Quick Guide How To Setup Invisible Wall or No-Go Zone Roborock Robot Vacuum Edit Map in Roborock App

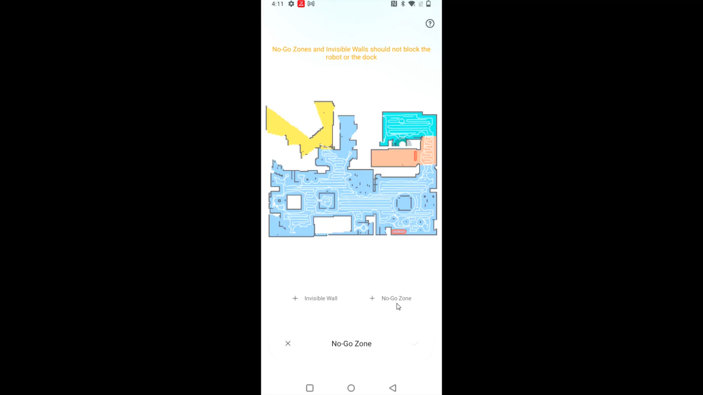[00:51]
So I'm going to set up an invisible wall by clicking on the little plus icon right there. And then that gives us this little line and we can adjust it how we see fit.
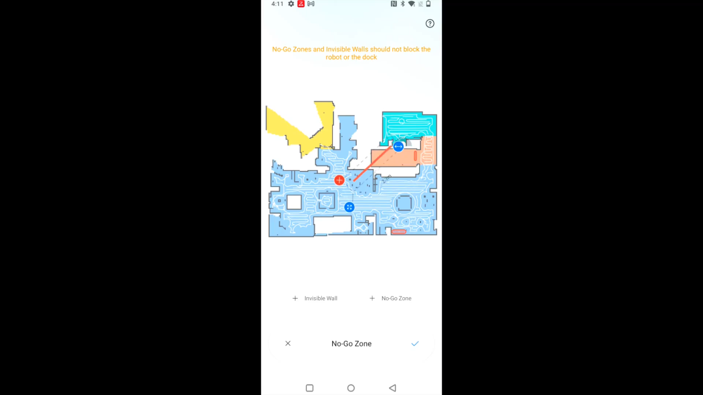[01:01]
So we can rotate it around and you can make this line longer or shorter depending on your preference. So I'm going to drop this particular line over in this area just as an added precaution.